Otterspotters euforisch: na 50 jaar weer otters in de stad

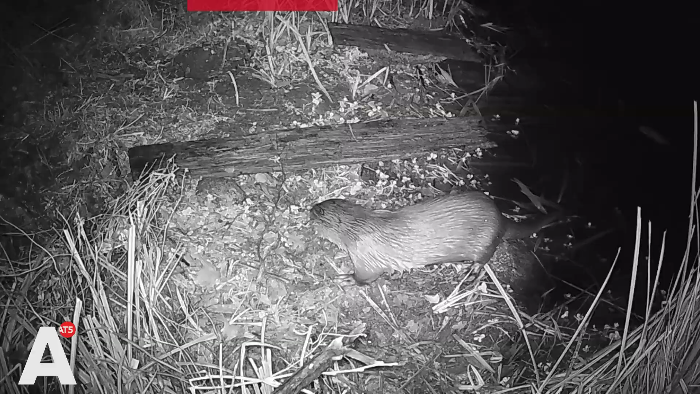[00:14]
De otter is terug in Amsterdam. Dat ontdekten otterspotters Atze en Stijn samen met stadsecoloog Koen Wonders.